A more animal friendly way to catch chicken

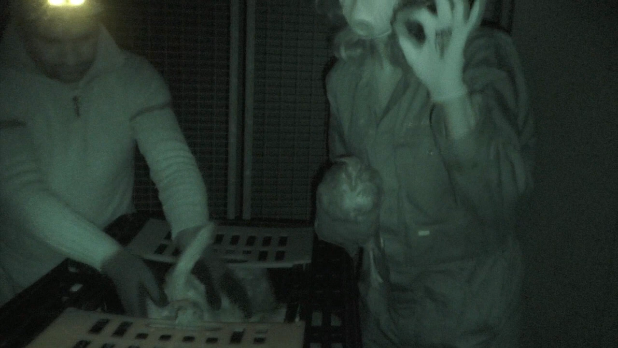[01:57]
The decibel level is only between 58 and 62.
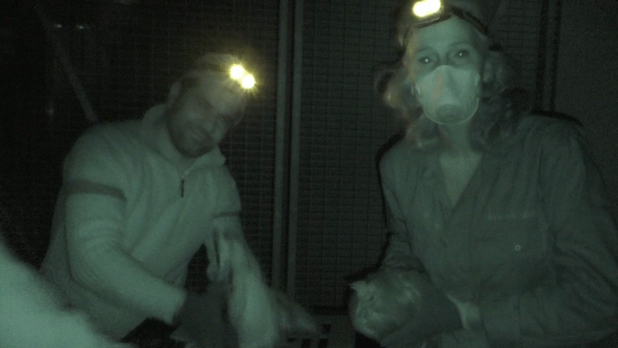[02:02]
They hold them upright, 1 or 2 birds at a time, place them with the head down into the crate, upright.
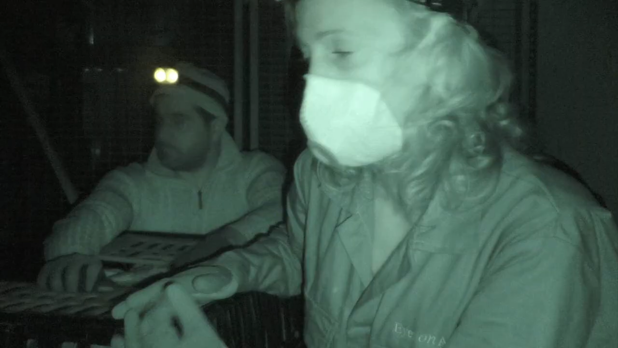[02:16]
And with more catches, you're just as efficient, or you're a little bit longer, but it's not a big deal, and it really results in fewer injuries.
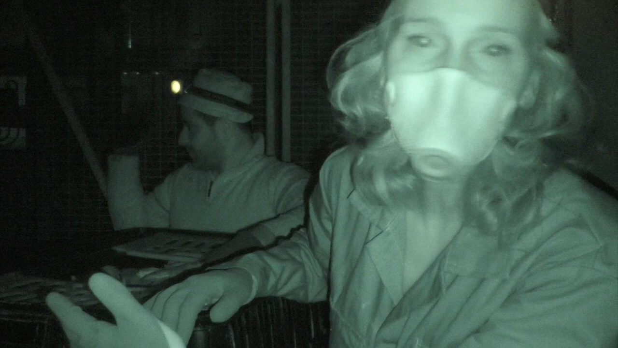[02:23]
It's also calmer for the workers and calmer for the birds. As you can hear, there's very little noise when it's done this way compared to the traditional method.
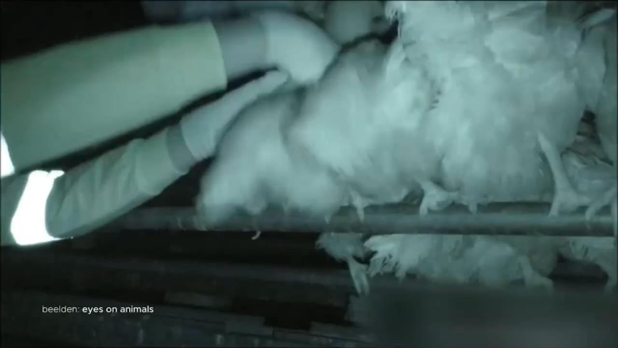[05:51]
De leghennen worden als ze 's nachts op stok zitten rustig en rechtop één voor één in het krat gezet.